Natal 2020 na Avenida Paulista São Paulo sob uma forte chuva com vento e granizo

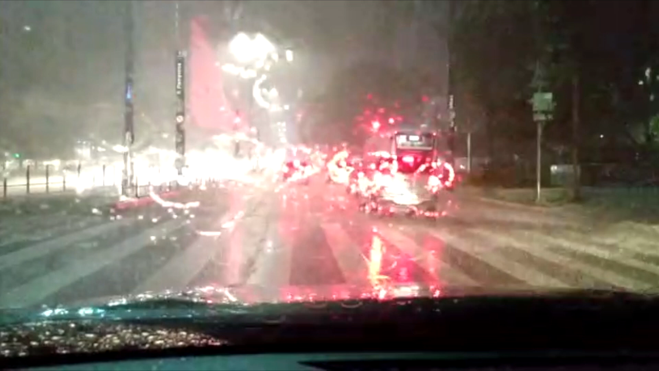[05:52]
típico do Natal paulistano, meu. Chuva e trânsito. Tá bom, então. Olha o vento, olha o vento no chão.